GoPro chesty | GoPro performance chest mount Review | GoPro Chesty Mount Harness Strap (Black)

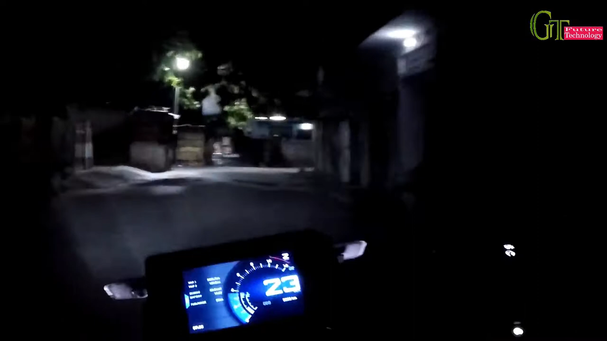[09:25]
रोड मिलकुल साथ देख पा रहे होंगे अब
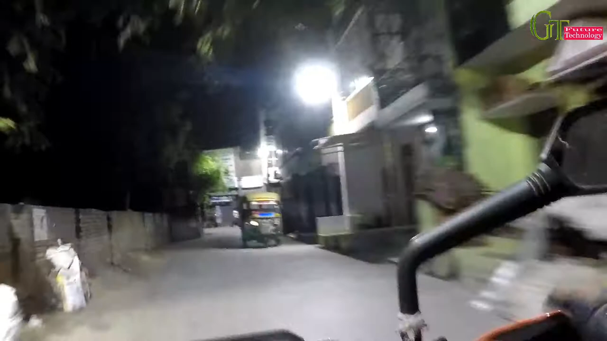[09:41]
कि यह मोदी नगर रेले स्टेशन के करीब हैं हम रेले पाटक से गुजर रहे हैं
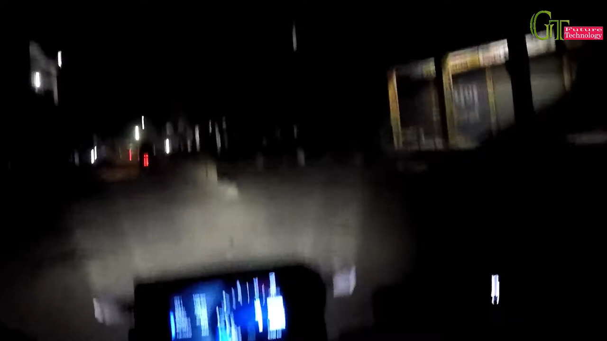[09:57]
रोड की हालत बहुत ही ज्यादा खराब है मोदी नगर में कंस्ट्रक्शन चल रहा इसकी विज़े से
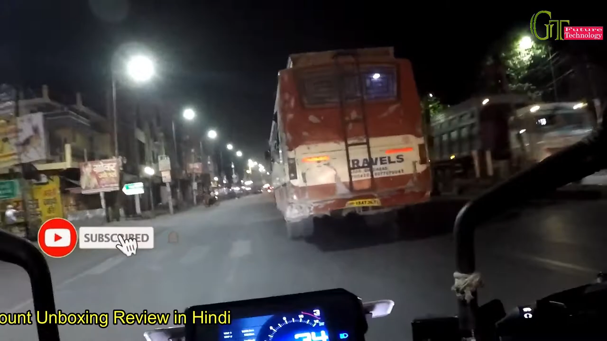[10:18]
और इस ताइम हम रेल्वे स्टेशन रोड चे गुजरने वाले हैं यह मोदी नगर का
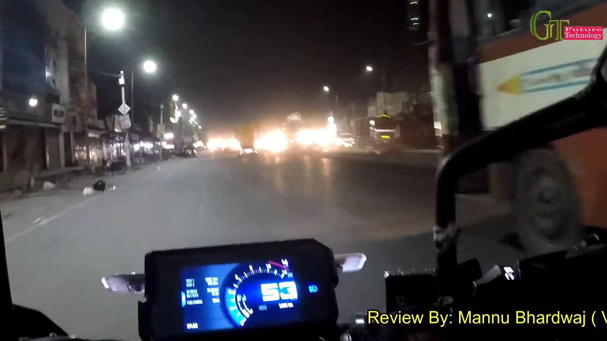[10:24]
रेल्वे स्टेशन है जहां के हम अभी पहुचिने वाले हैं विदिंग फाइफ सेकेंड्स यह मोदी नगर का रेल्वे स्टेशन डोड है और इस ताइम मैं आपको दर्शत करवा रहा हूं अपने गोप्रो
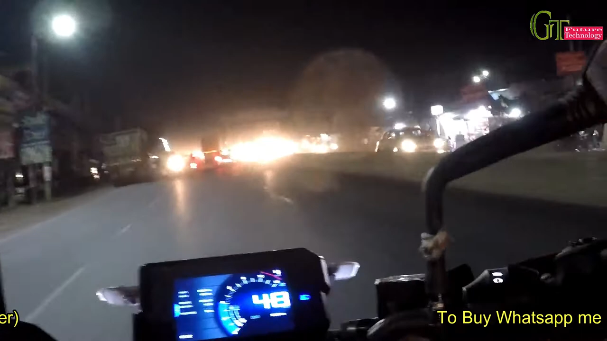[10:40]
जो गोप्रो चैस्टी पर मांट है जिसका मैं अभी आपको डिमस्टेशन दे रहा हूं यह वह लिए जाए जहां के पूजर रहे हैं
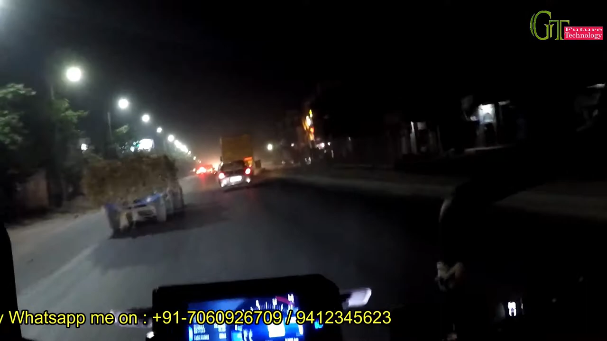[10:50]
तो अब बहुत ही ज्यादा छोटी राइट रखूंगा तो कि यह मैं खाली विलोग इंसले कर रहा हूं जिससे मैं आपको गोप्रो
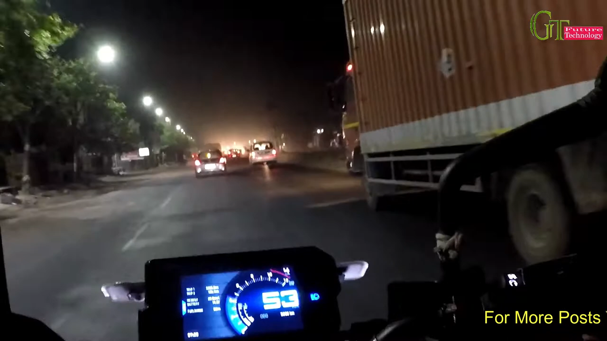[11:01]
जैसे बताया था मैंने आपको यहां पर शुगर के इन फैक्टरी है अपने पिछले विलोग में यहां पर गन्ना जा रहा है तुपर मिल के लिए
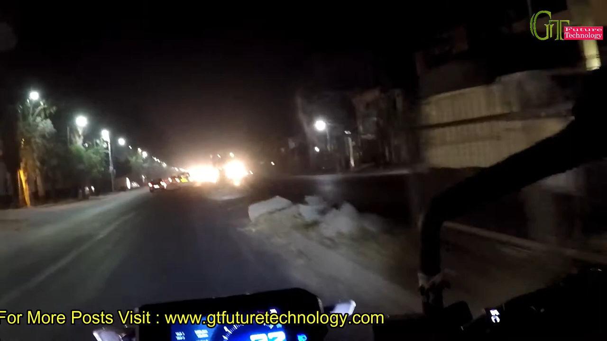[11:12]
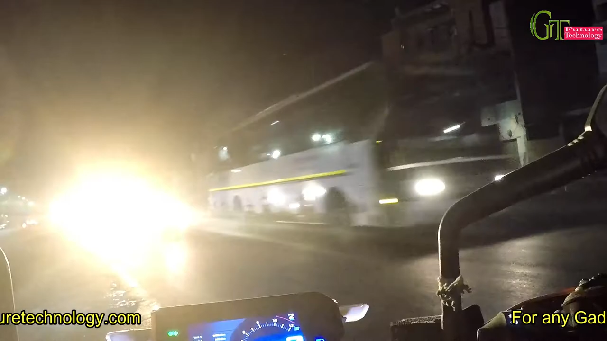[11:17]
दोस्तों अगर राइट का मजा लेना है तो लेट नाइट राइट ज़रूर करनी चाहिए सकतो
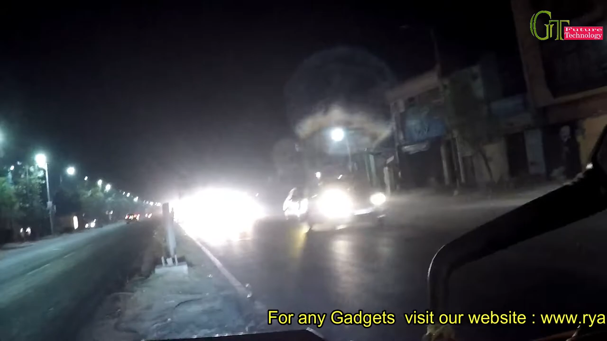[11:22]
राइट के साड़े तस वोजे भी बहुत अच्छा खासा ट्रैफिक यहां पर हमको बिल जाता है
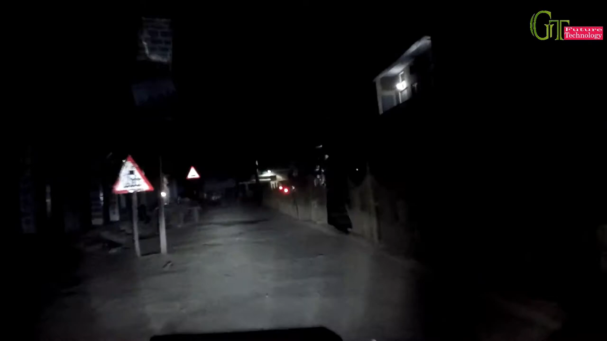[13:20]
कि मोदी नगर से ज्यादा ही खास लगा हुआ है मुझे और यहां की जातर मैंने वीडियो बना रखी है और यह आ गए हम इस ताइम मोदी नगर रेल्वे फाटक पर
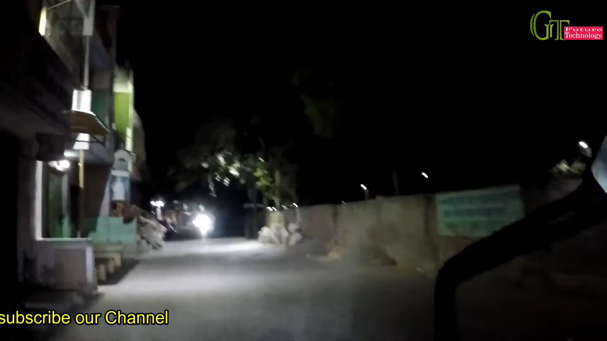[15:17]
दोस्तों यह थी नाइट राइड विद माइ गोपरो चरस्ते और गोपरो अक्षिन कैमरा
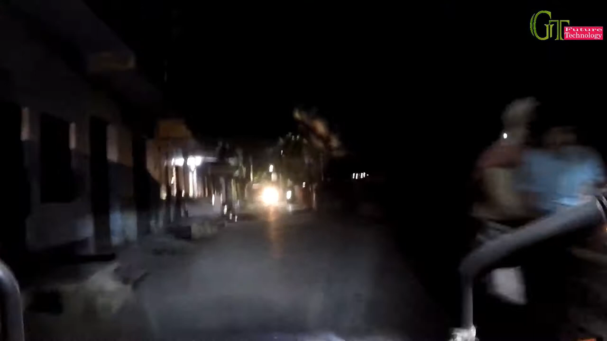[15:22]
और यहां के हालात आप लोगों ने देख लिया होगा कि रोड कैसी होई पड़ी है इस तरीके से यहां पर जाम लगा रहता है चाहे में रोड है चाहे अपना मोधी
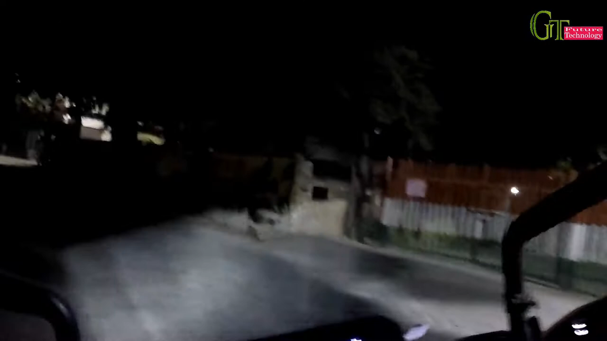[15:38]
नगर कर रेलवे फाटक है यह सारी चीज इस वीडियो गंदर आपको